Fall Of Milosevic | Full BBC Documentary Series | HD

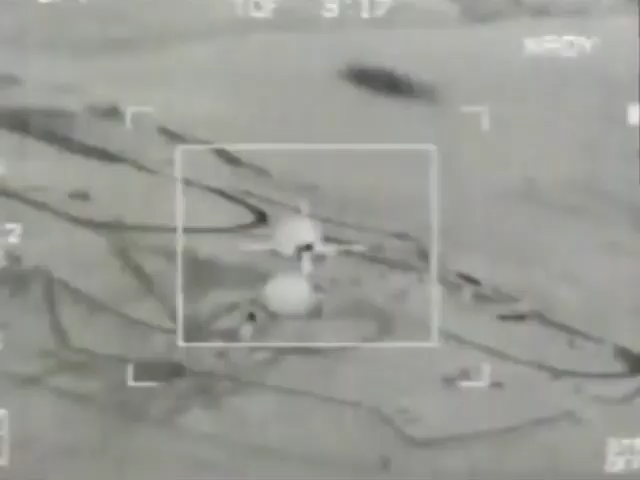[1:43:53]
They were Serb air defense installations, and only enough of them for a three-day war.
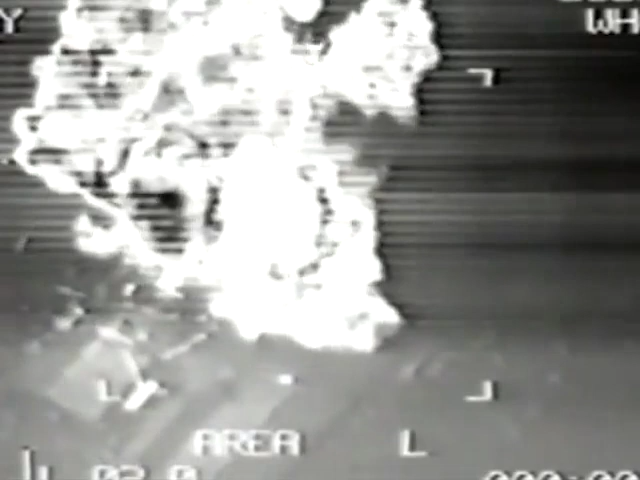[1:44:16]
We just turned basically bigger rocks into smaller rocks.
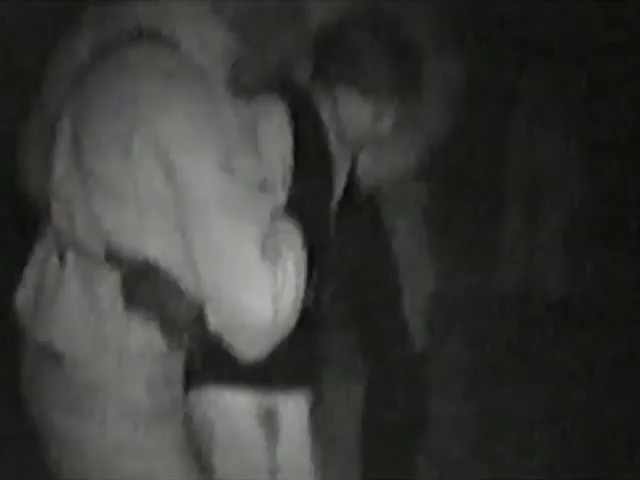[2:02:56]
Stumbling and in pain, they reached the border.